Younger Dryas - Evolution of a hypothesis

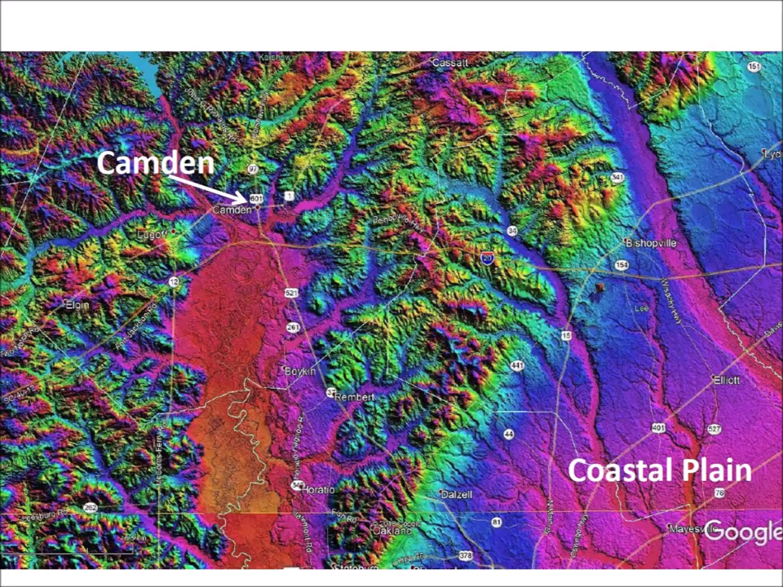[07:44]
Most of the Carolina Bays are on the coastal plain, and it is not easy to see any bays near Camden. I discussed the book by Henry Savage with Chris Cottrell,
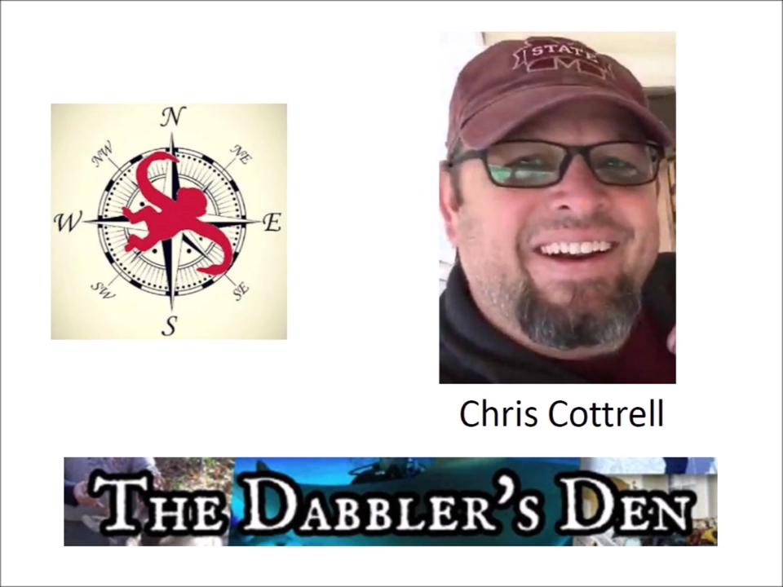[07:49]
who has the Dabbler's Den channel on YouTube. Chris has a background in geology, and he took the challenge of finding the Carolina Bay with the deep ditch mentioned in the book.
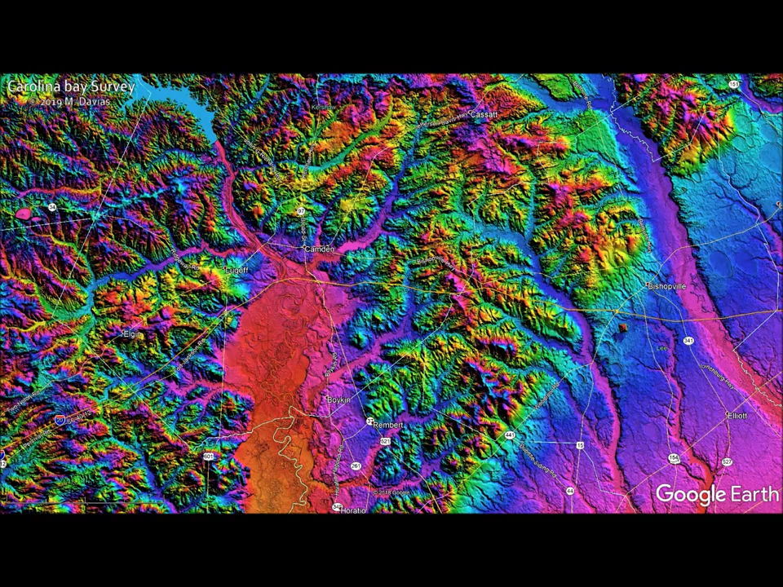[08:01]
Using Google Earth with the LiDAR image overlay, we can zoom in on a bay with a deep drainage ditch that is very likely the bay mentioned by Savage. This bay near Camden is at an elevation of 90 meters above sea level, compared to an elevation of 60 meters for the abundant bays on the coastal plain. From the heavy erosion in the adjacent terrain, it is very unusual that this bay at a high elevation has been preserved. It is likely that the meltwater from the glacier chunks that impacted nearby eroded the soil,
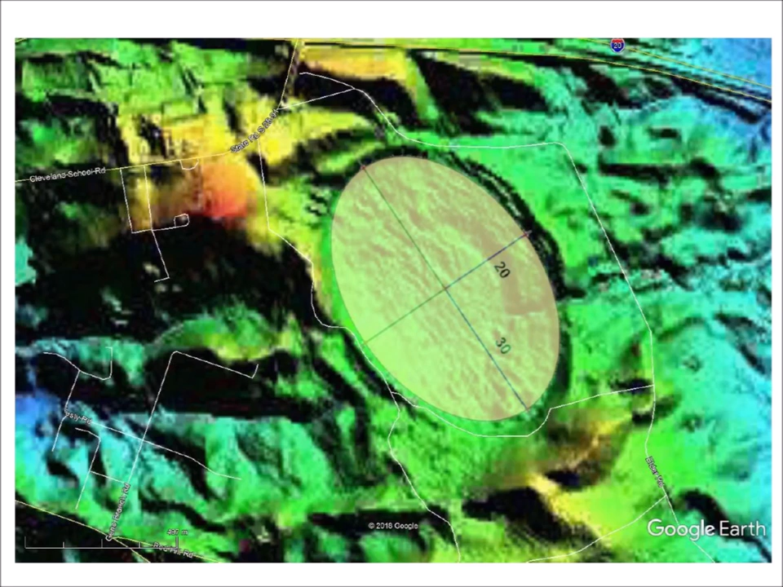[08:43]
leaving only the current bay and the surrounding dendritic terrain. In this image, the bay is overlaid with an ellipse to demonstrate that the bay has the characteristics of a well-preserved bay in spite of its isolation. The ellipse is semi-transparent and slightly smaller than the bay to evaluate the goodness of fit. The inset has some of the characteristics of the bay, including its geographical coordinates and its elevation above sea level. The length of the bay's major axis is 964 meters, or 3,162 feet. From the width to length ratio, we can calculate that the bay was formed by an impact inclined at 41.6 degrees.
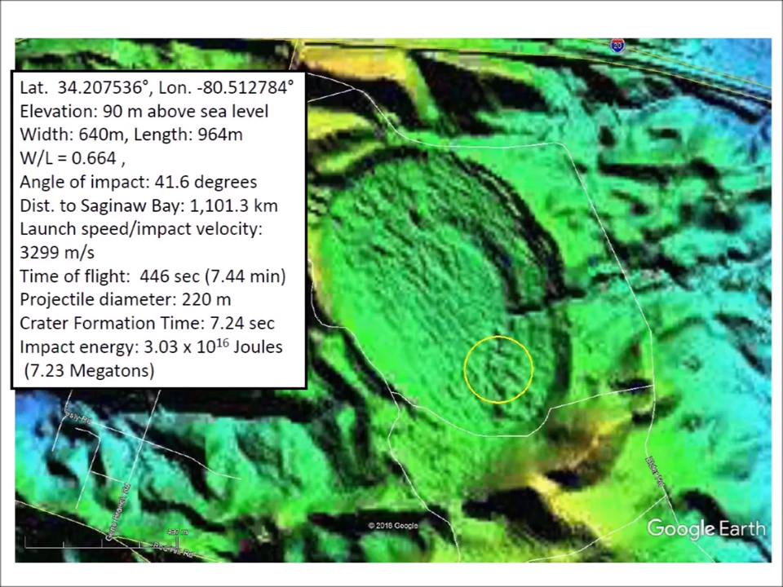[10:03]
indicated in this image by a yellow circle. The crater formation time was 7.24 seconds. The impact energy was 3.03 times 10 to the 16th joules, or 7.23 megatons of TNT.